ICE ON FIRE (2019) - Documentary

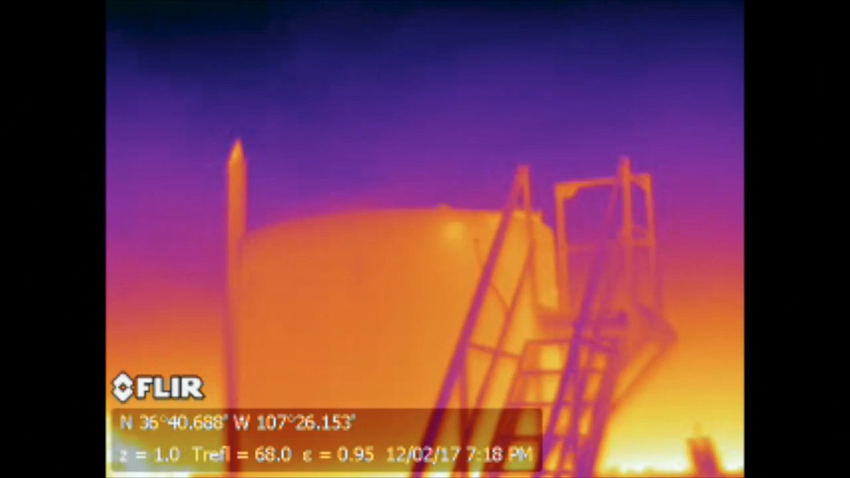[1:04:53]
which are the infrared cameras that let us identify the leaks and vents and flares that cause the methane hotspot to accumulate.
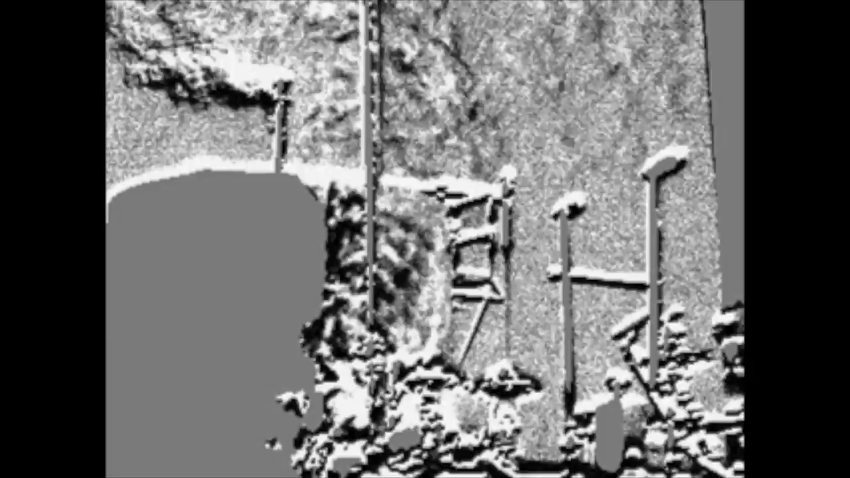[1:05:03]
You have to think of it in its full sense,
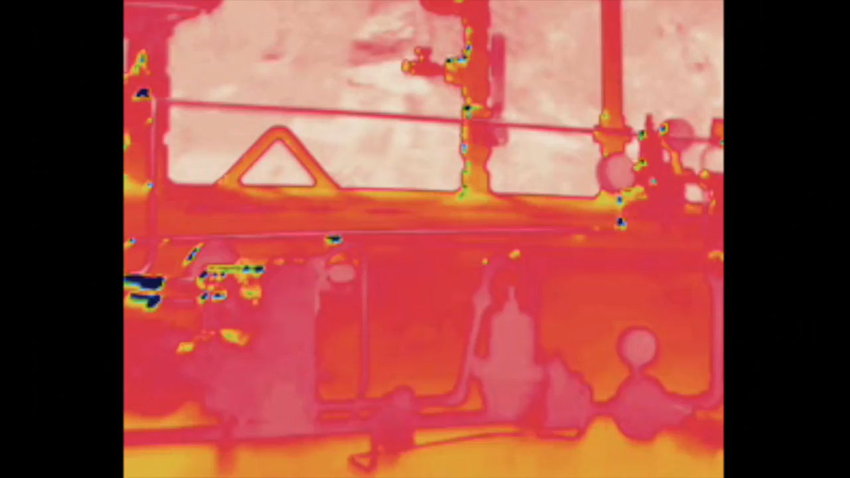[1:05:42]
So this is a conventional natural gas well. This is very typical equipment throughout the San Juan Basin and many gas fields across America.
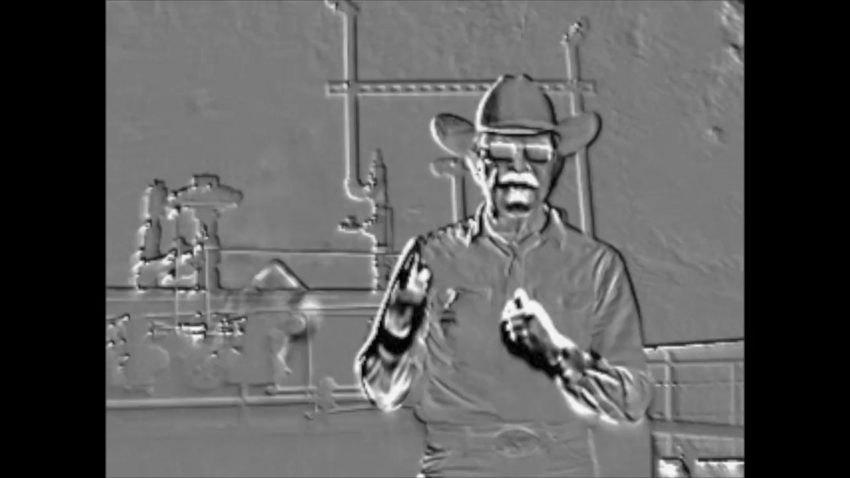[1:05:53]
This one is leaking pretty badly from some of the standard equipment that's on it. This just requires, honestly, a crescent wrench,
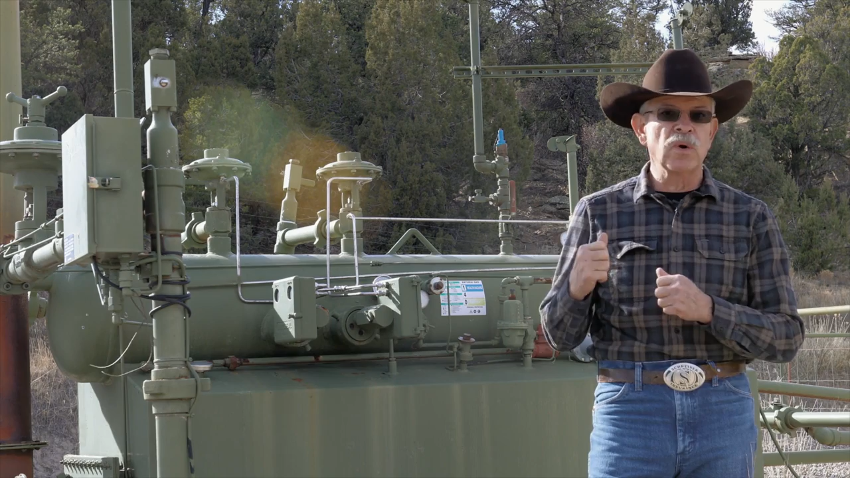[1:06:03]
a little bit of Teflon tape, some attention will fix this leak.
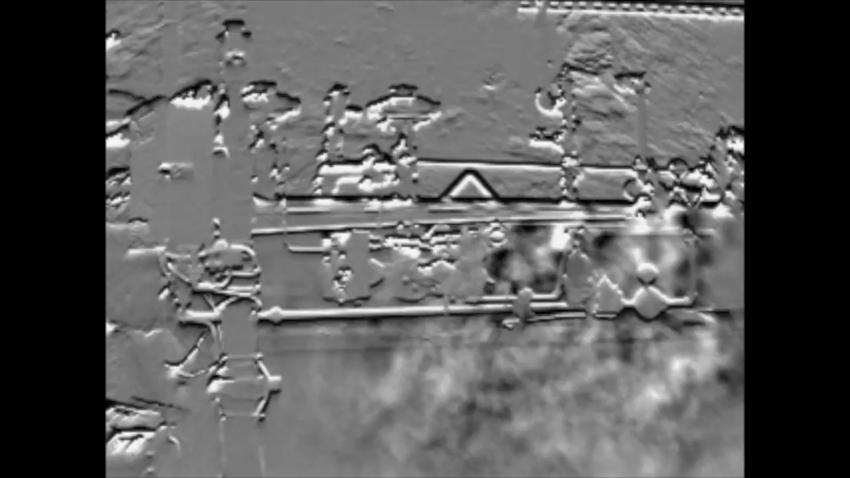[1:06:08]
If I had a single wish, my wish would be to pull an investor
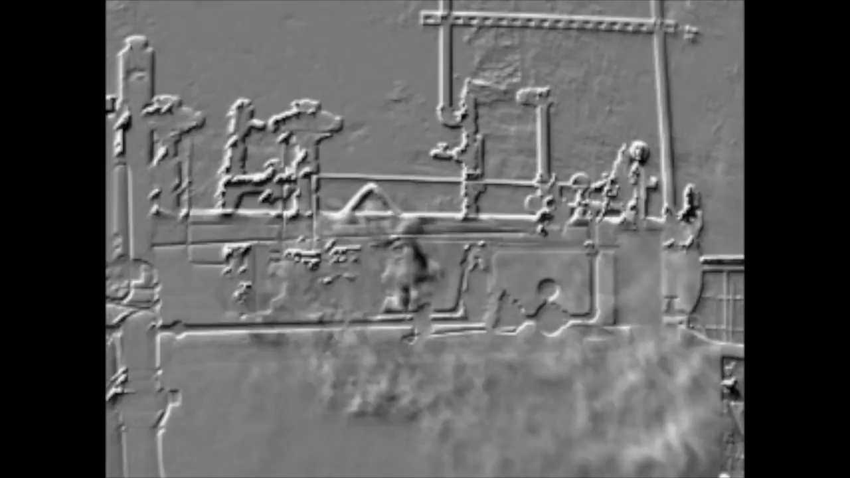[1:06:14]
in oil and gas here and stand them where I'm standing. Let them see that leak. Let them see that times 18,000
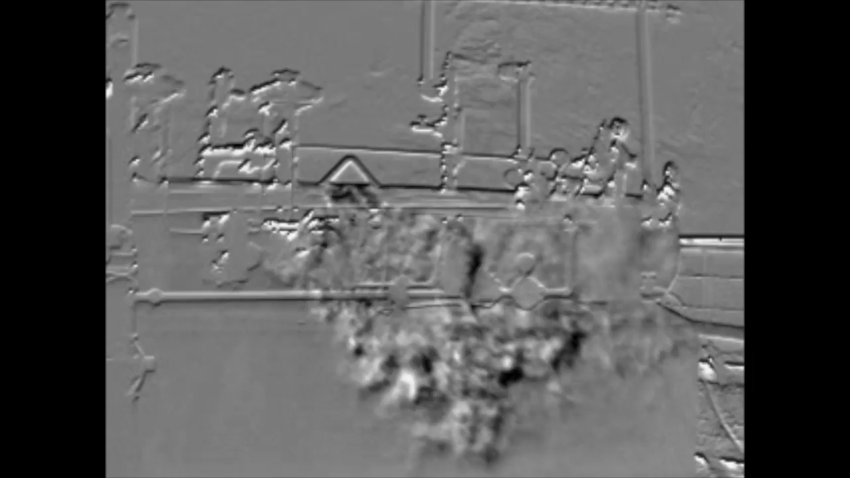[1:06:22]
in the San Juan Basin and get them to stop obstructing a federal rule that stays in place to protect my family,
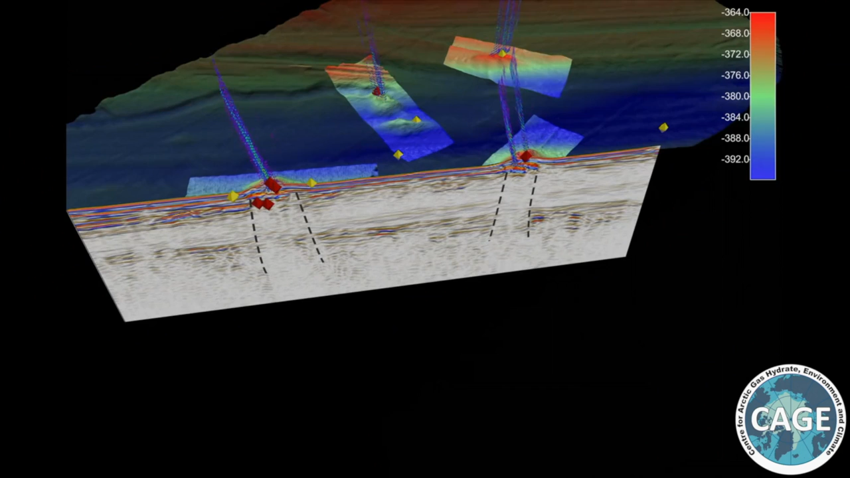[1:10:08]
There is a lot of methane stored at the seafloor,
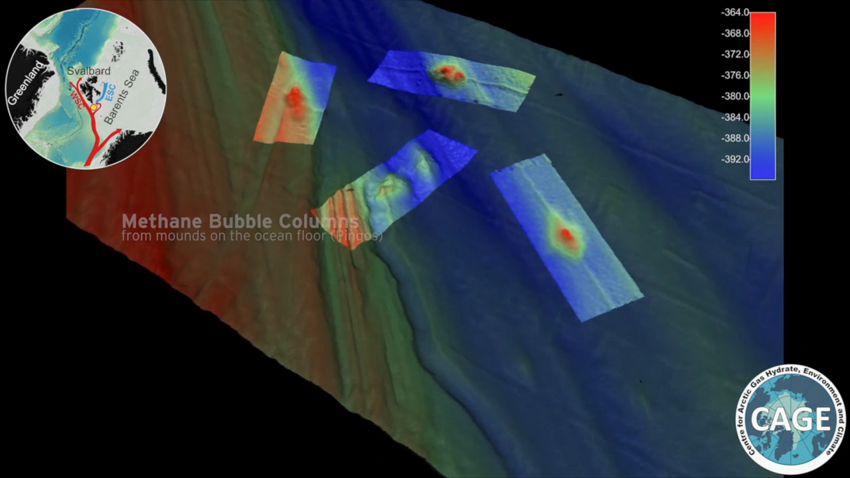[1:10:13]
and this is so much that only a small change might impact the ocean or the atmosphere.
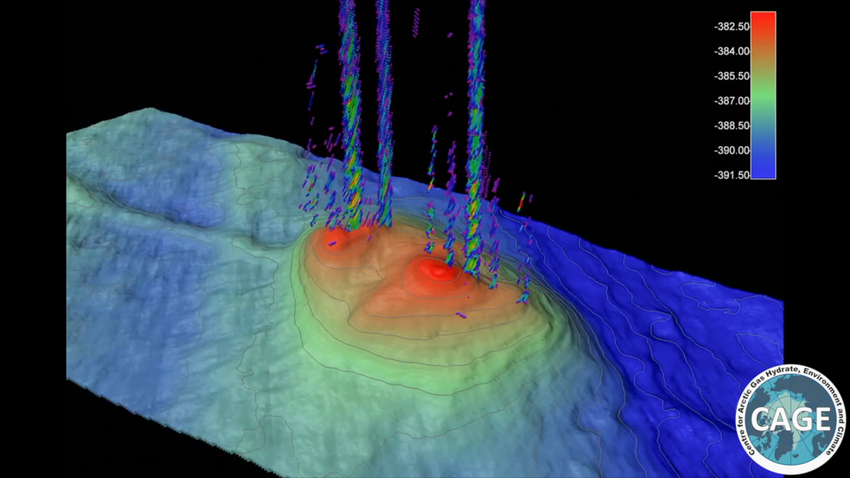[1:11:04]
Plumes of methane bubbles can vary.
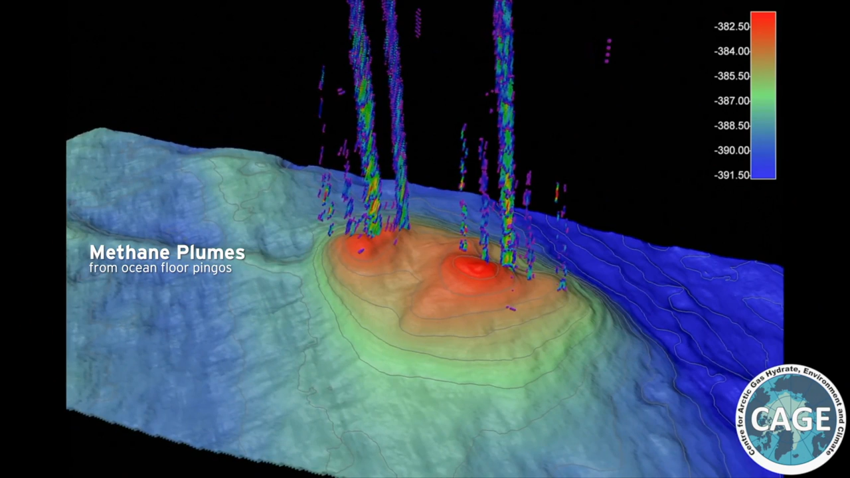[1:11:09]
In some areas in the Arctic, we find gas seeps as tall as 800-900 meters.
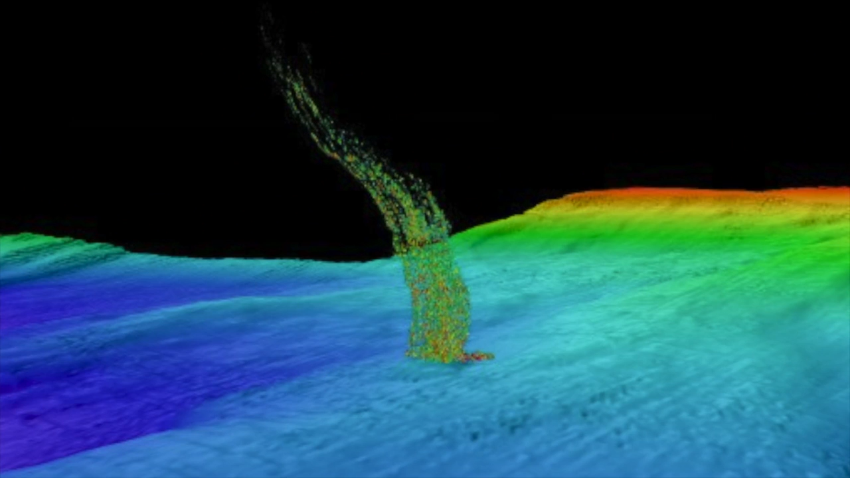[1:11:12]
And the water depth in these areas a little more than 1,200 meters.